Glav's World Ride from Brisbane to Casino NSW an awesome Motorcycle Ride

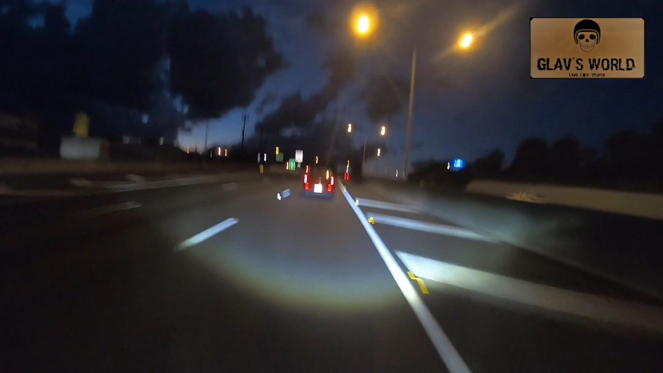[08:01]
Well, thanks for checking back into Glav's World. As you can see here, it's got dark, it's got cold, and I'm nearly home.